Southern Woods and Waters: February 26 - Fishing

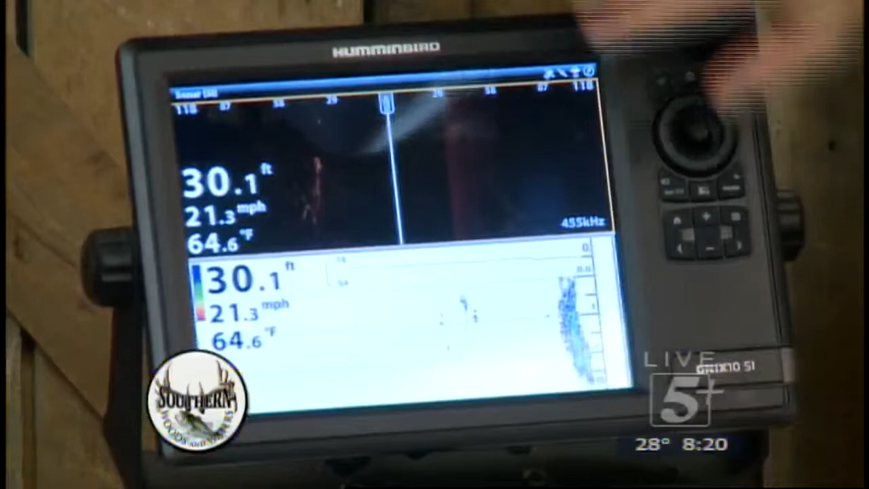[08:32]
On screen: depth 30.1 ft, water 64.6°F, speed 21.3 mph
Let me show you something really cool about these Humminbird. This is a touch screen, and so what I did here, and this is not a Humminbird commercial, but I've got a menu, and what I've done is I've saved all the views that I like, and again, this is just in simulation.
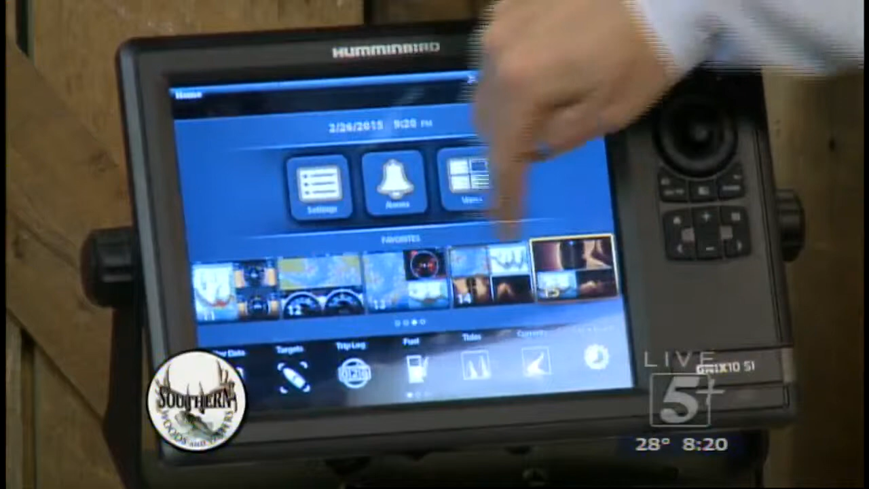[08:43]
So, I can sort of slide this around and choose whatever view I like. So, what we'll look at to start with is I'm going to pull up this view, which is the side imaging, along with sonar.
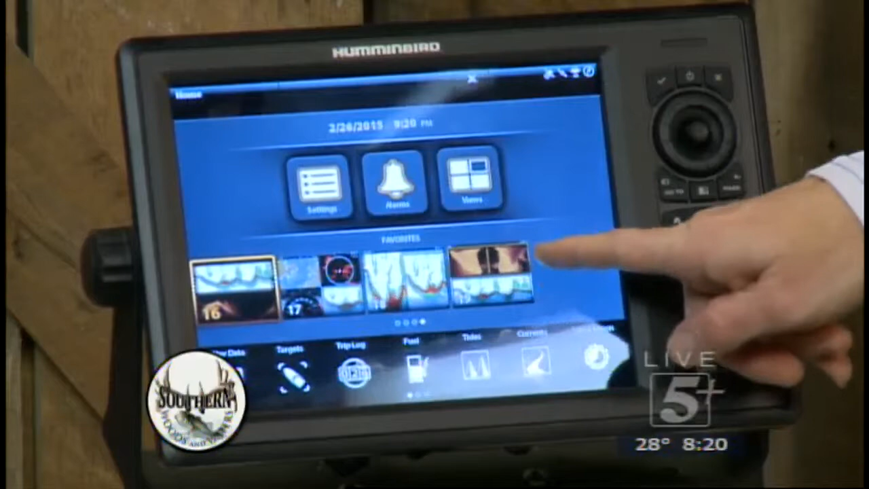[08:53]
Now, again, this is just simulation.
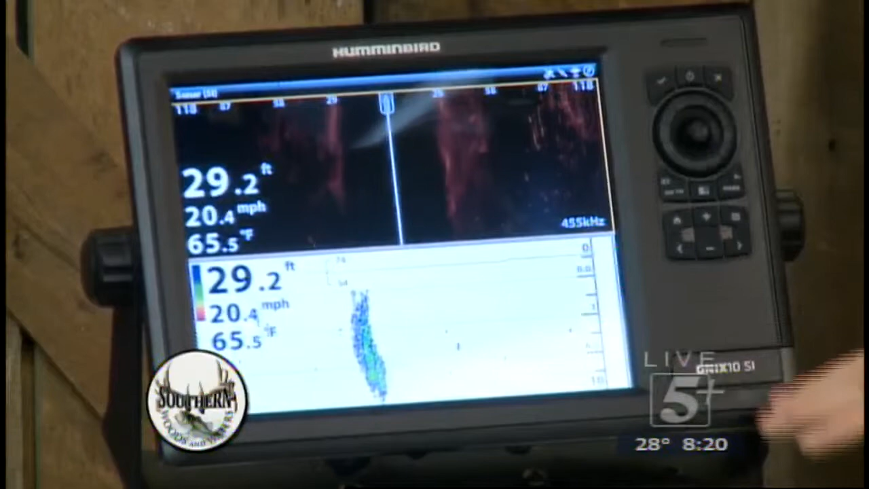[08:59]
On screen: depth 29.2 ft, water 65.5°F, speed 20.4 mph
The cool thing is if I'm looking at this and I say, you know, I really like the look of that side image, and I want to put that full screen.
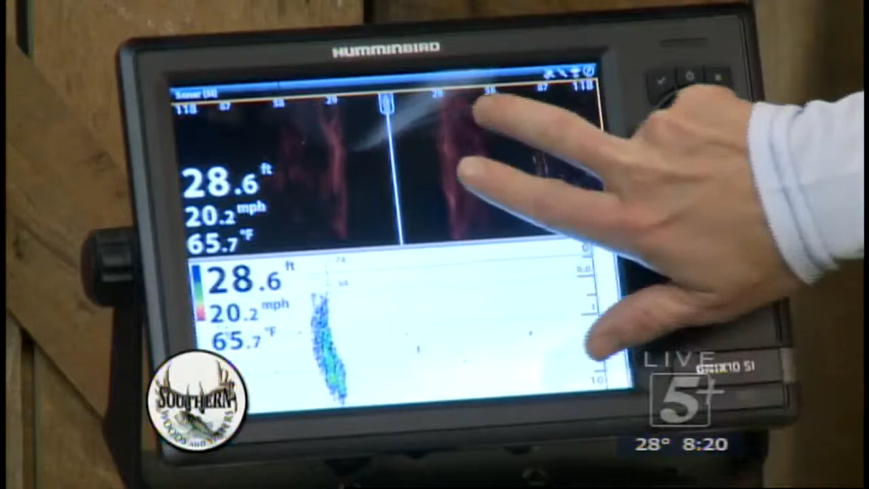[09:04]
On screen: depth 28.6 ft, water 65.7°F, speed 20.2 mph
Just two fingers. Two fingers. And it pops up full screen, and I can look at that.
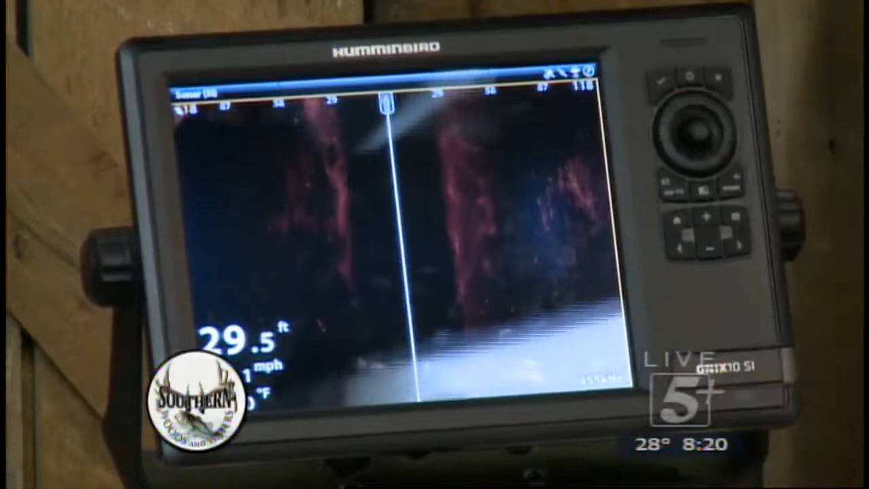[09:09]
On screen: depth 29.5 ft
So, I will give you guys a few, I really want to give a teaser, because I want people to come to my seminar. Yeah, we want to. But I'll give you a few hints. I think one of the biggest mistakes people make on the side imaging is they try to look at too much.
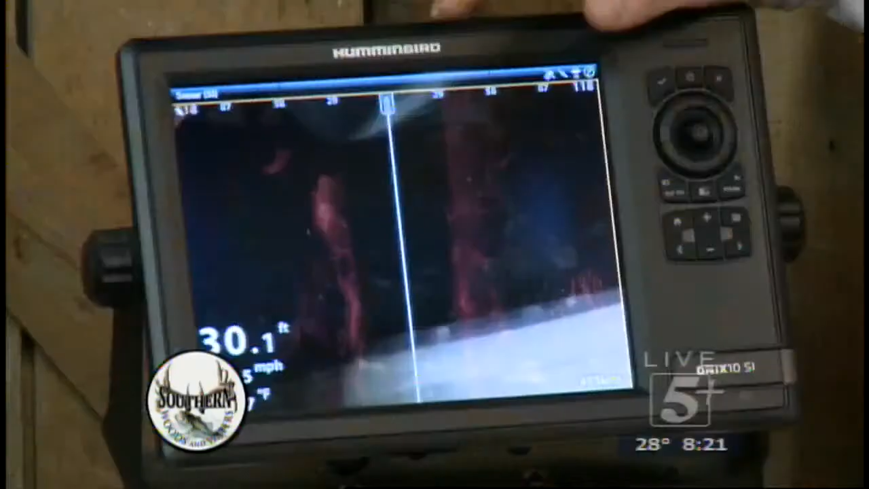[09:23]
On screen: depth 30.1 ft
Okay? I know these things say that they'll look out 250 feet to either side of the boat.
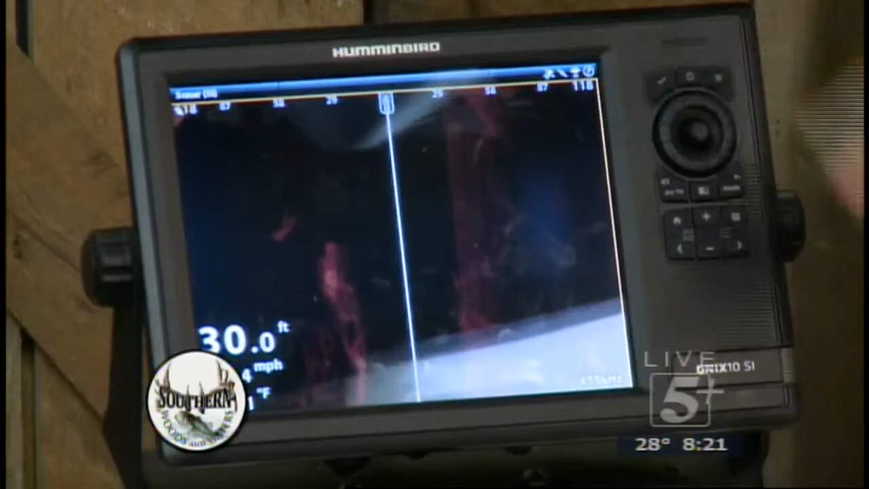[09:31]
On screen: depth 30.0 ft
Oh, yeah. It's a little bitty tiny speck. It's a little bitty tiny speck.
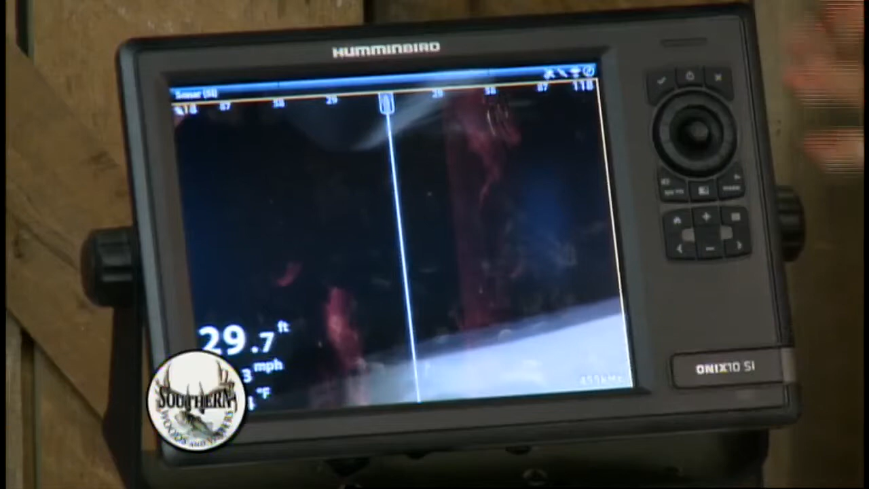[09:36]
On screen: depth 29.7 ft
So, one of the things that I'm going to do, and again, I'm not going to give you all all my secrets yet, because I want you to come to my seminar, but I can set my range.
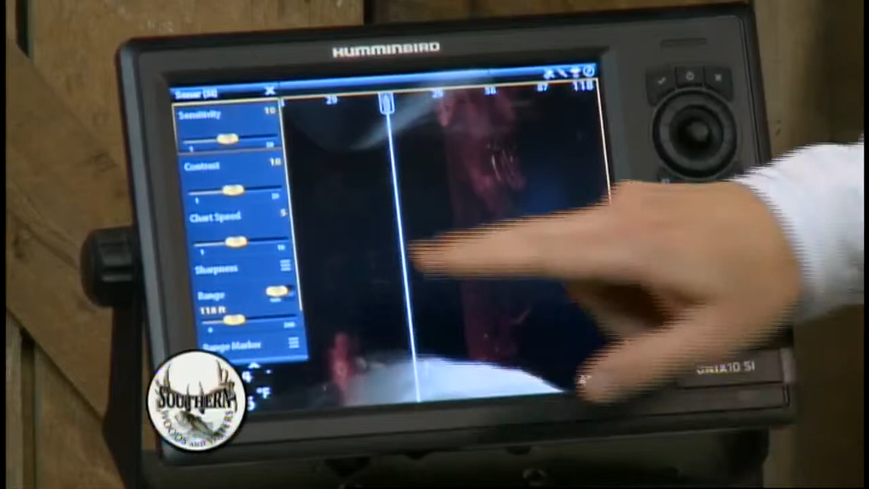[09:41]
And right here is my range, and I'm going to dial that down with this fancy little hummingbird knob here. Well, let's do my finger. That'll be quicker. All right.
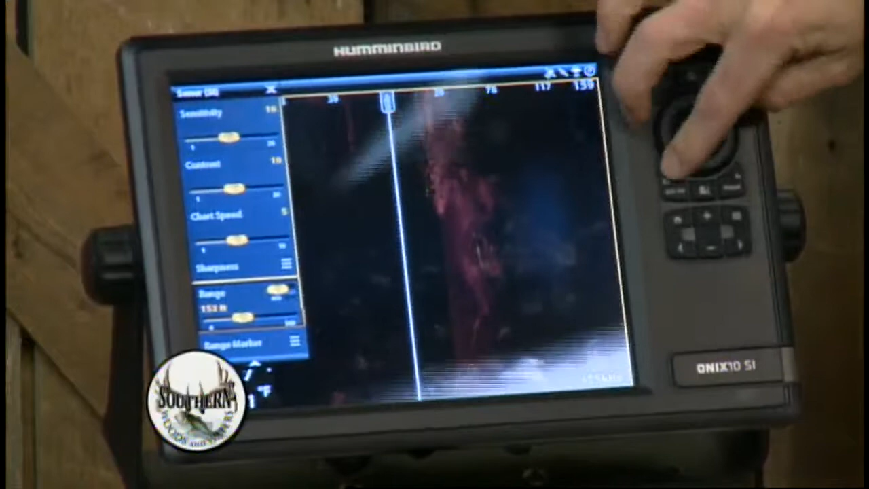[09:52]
Never mind. I'm going to do the knob. I'm going to dial it down to about 65 feet.
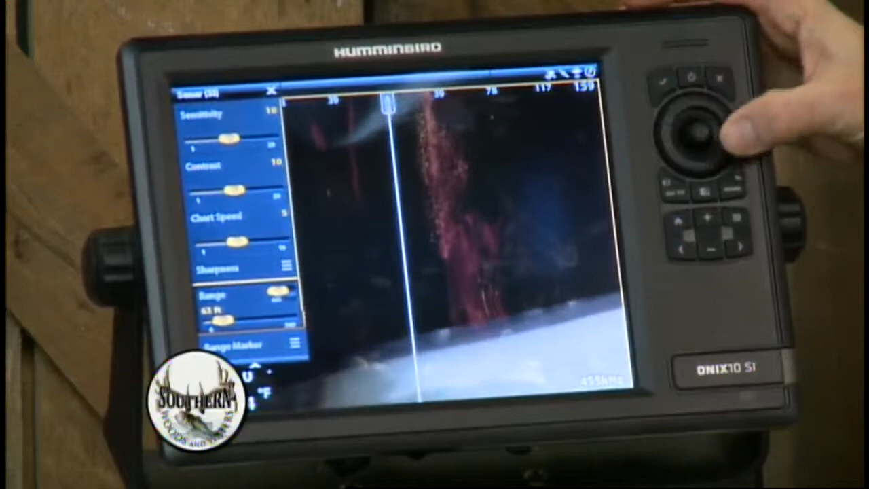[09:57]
There we go, 63. And you see what just happened. Oh, it got bigger. Okay. You see how much bigger.
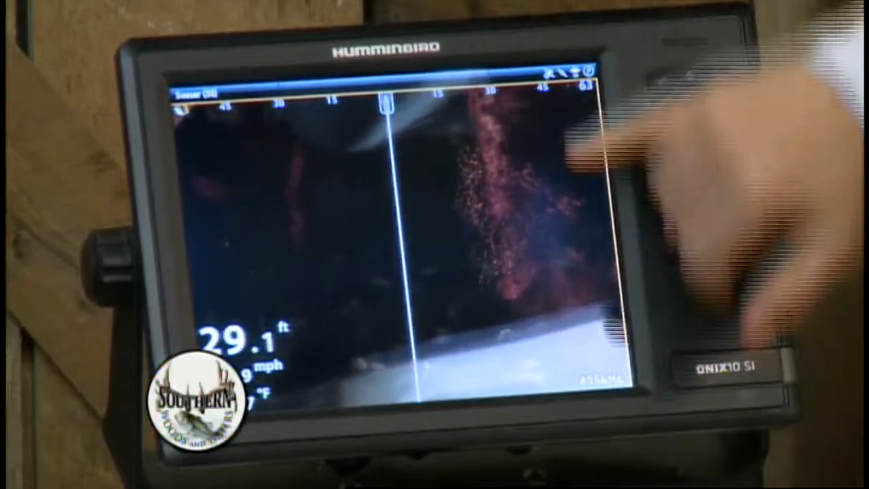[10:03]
On screen: depth 29.1 ft
Again, this is a simulation, but these are bait fish. And all of a sudden, they pop up a whole lot bigger. Now, yes, I can't see that rock that's 200 feet away from the boat,
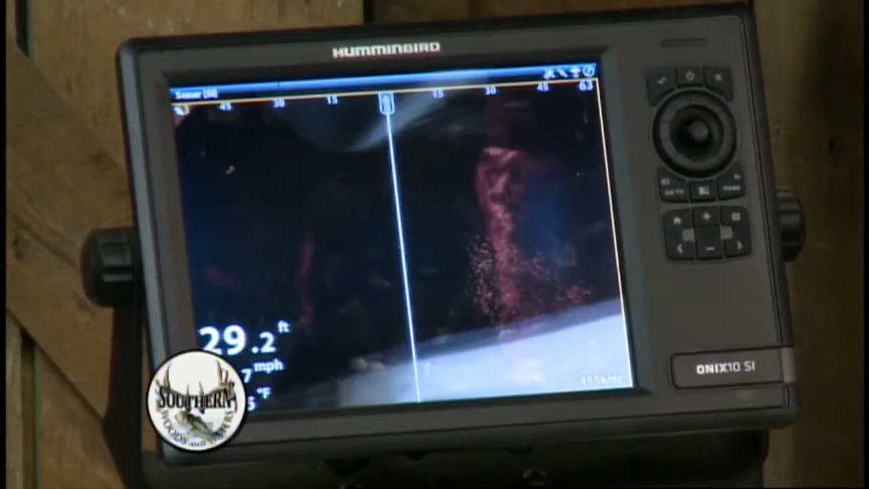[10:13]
On screen: depth 29.2 ft
but it's going to show up so tiny if I look at that much distance. And so, I do some on-the-water training, too, when time allows.